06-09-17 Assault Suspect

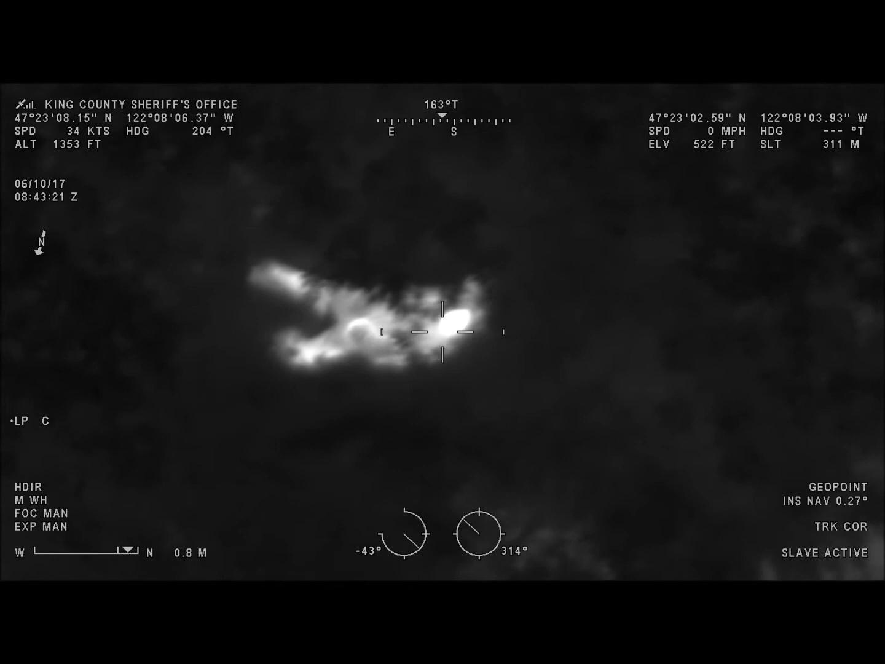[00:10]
guarding one. We got another hot spot, probable, extremely close to the police cars that are down there.
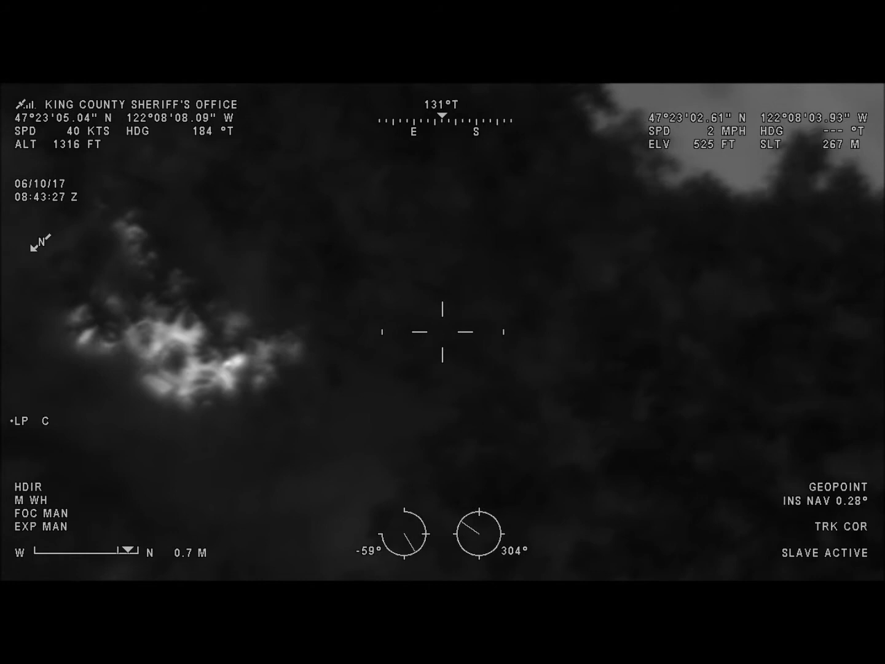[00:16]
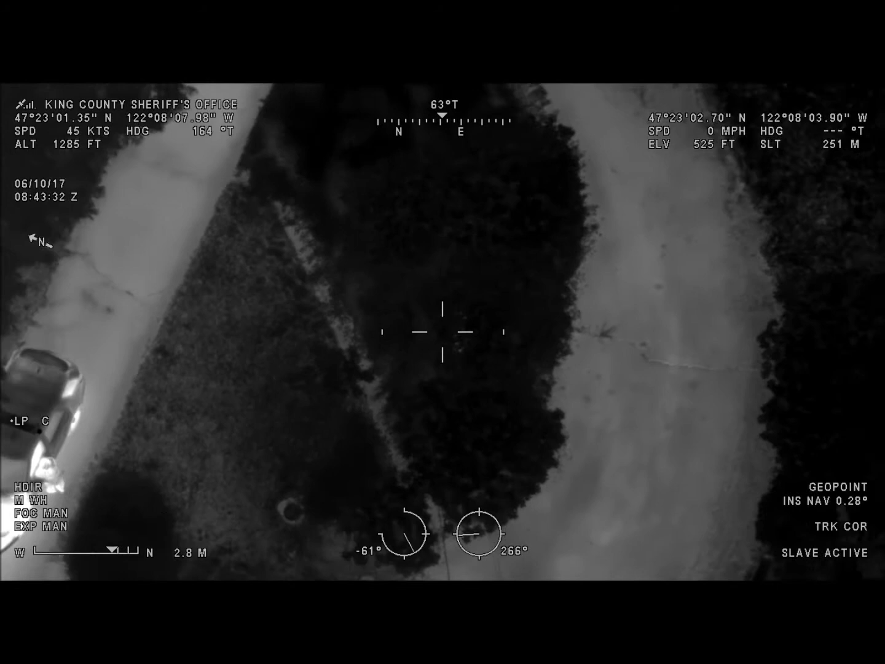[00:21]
The front of it, back to the left. The two SUVs, it's going to be just about 7 o'clock off the rear SUV in a big bush laying down in there.
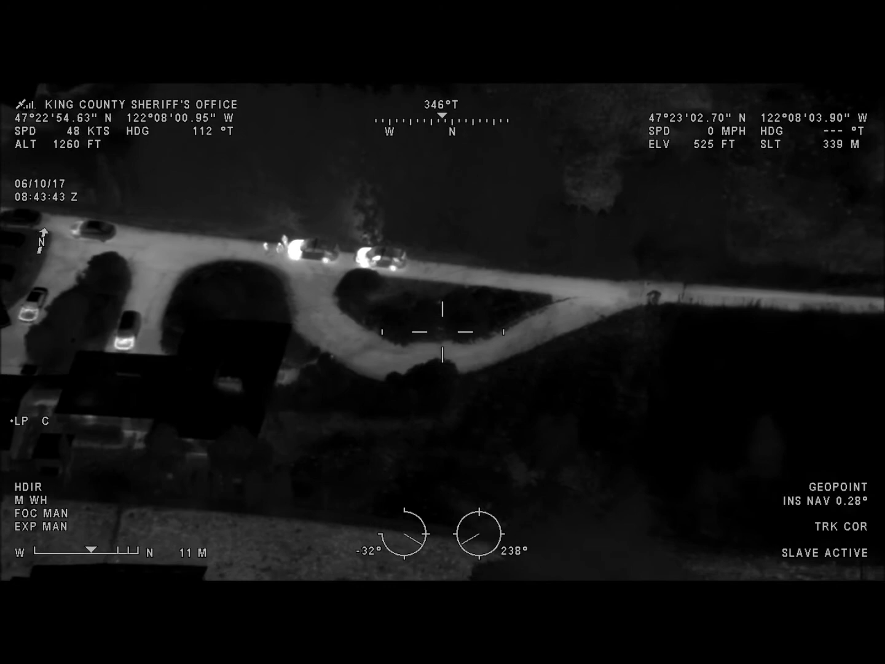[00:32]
Guardy One's going to be right in the middle of that turnout.
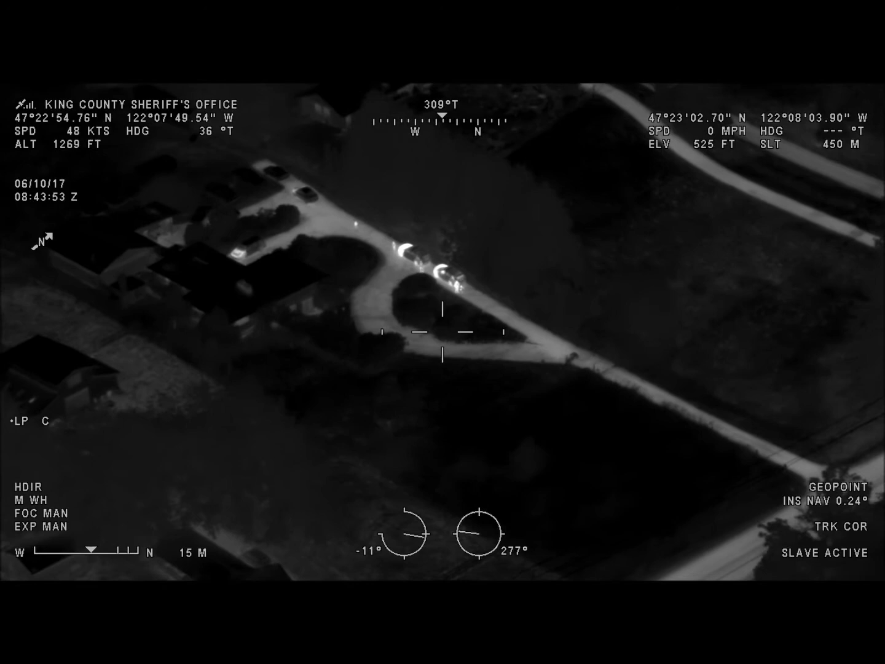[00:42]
You're stop right there and look to your right. Yep, he's right in front of you.
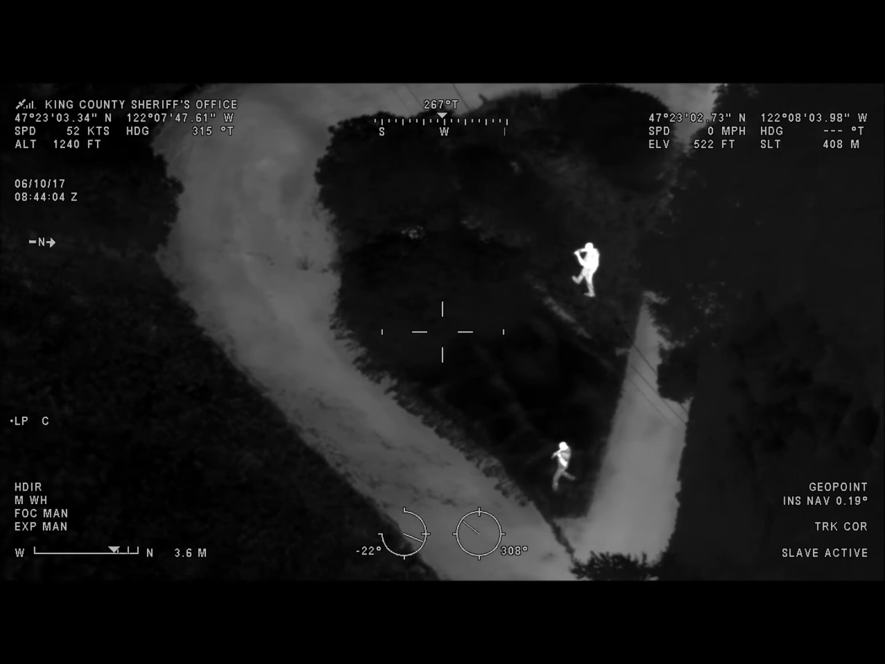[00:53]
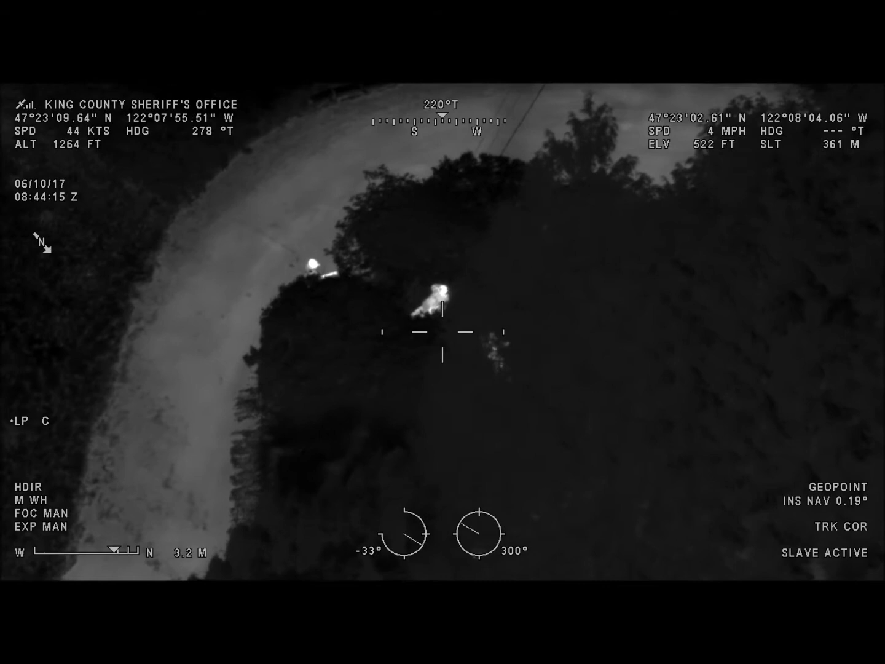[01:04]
Right in between you two. Frank 5, challenging one.
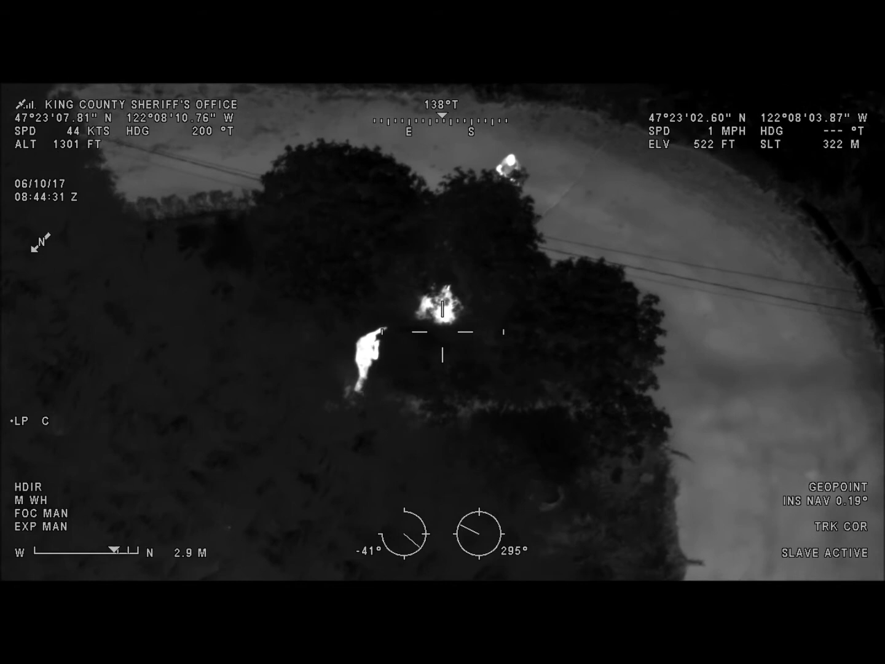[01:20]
Close the air till I get a cookware.
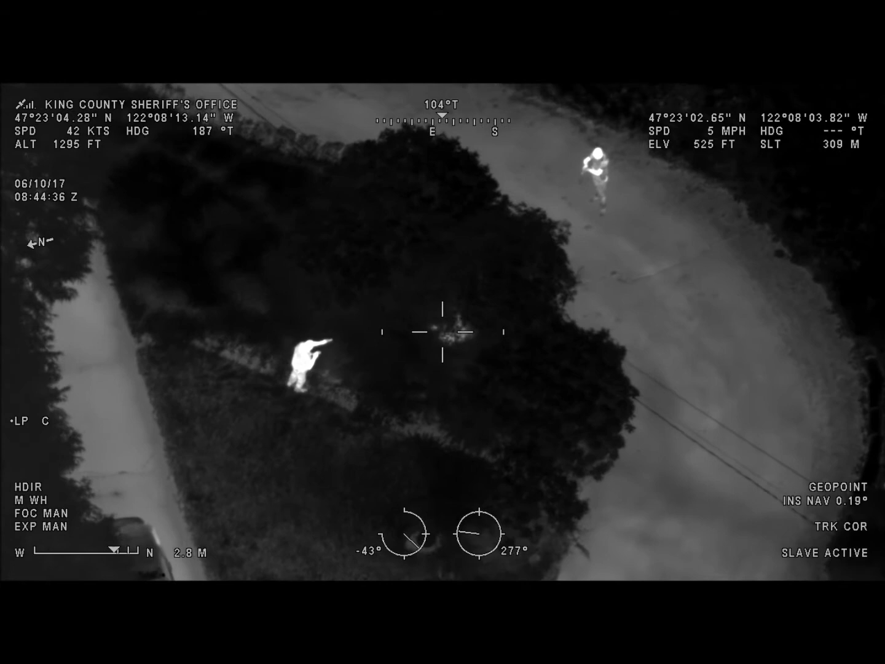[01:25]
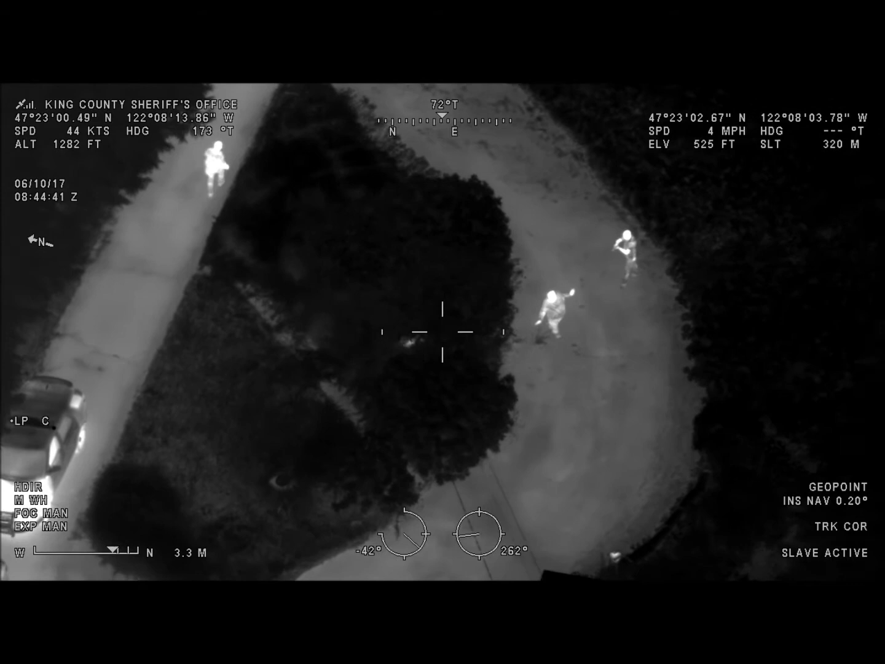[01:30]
Guardian 1, he's getting down on the ground for him.
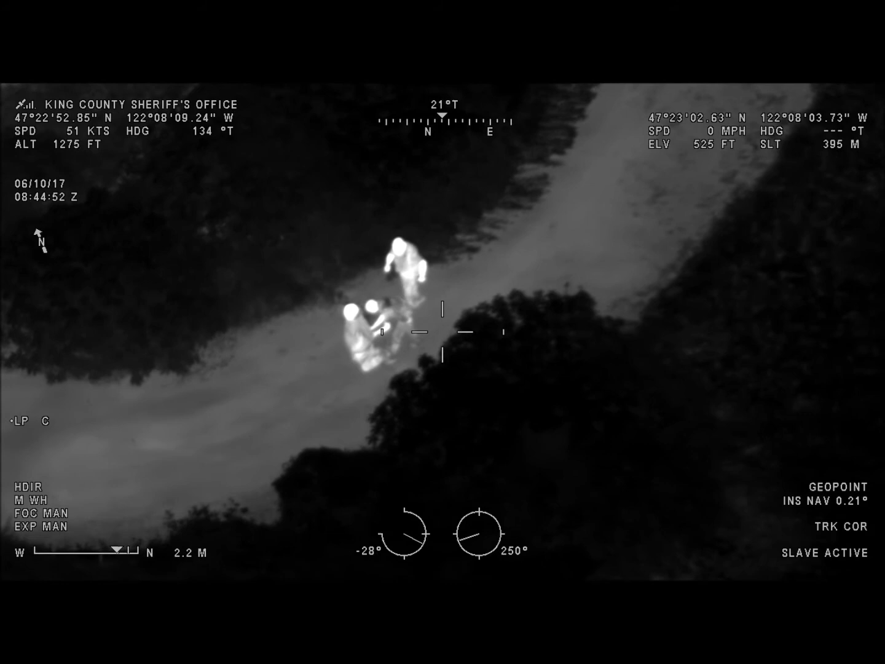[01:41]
Copy. Guardian 1, they're cuffing him up now.